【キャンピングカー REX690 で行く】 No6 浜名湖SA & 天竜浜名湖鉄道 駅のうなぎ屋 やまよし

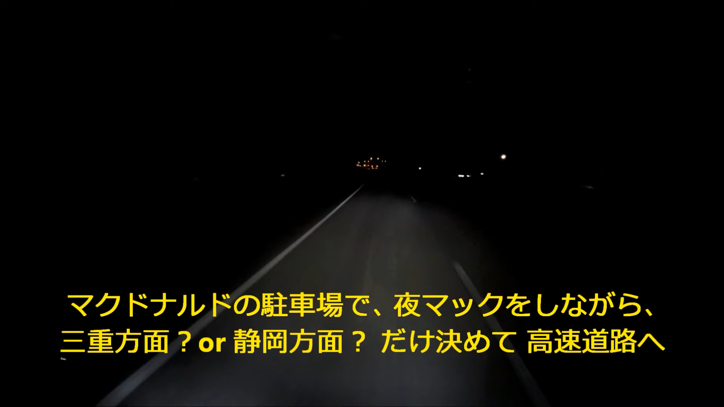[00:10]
ただね忙しいので明日の昼頃までに家に帰りたいと思うのですがちょうどよく近場でいいところがあるといいんですけどね浜田湖のサービスエリアが近くなってきましたので一度そちらに入って考えたいと思います
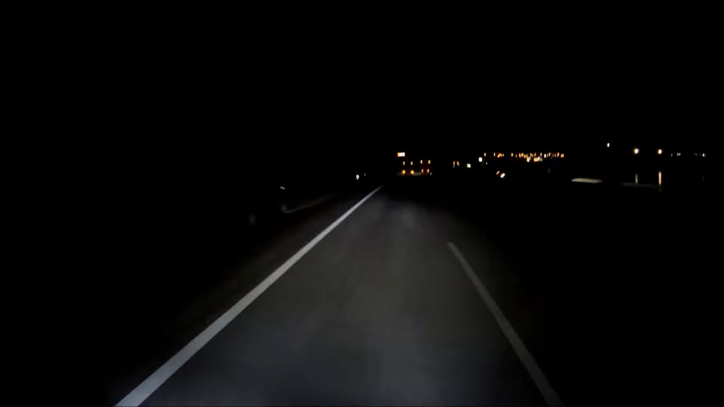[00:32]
昔はよくただのドライブでこの辺連れてきてもらったんですけどね昔といっても小さい頃ですよ浜田湖サービスエリアですいっぱい止まってるね空いてるのは空いてるんだけどね空いてるじゃんあっちはいっぱいだけど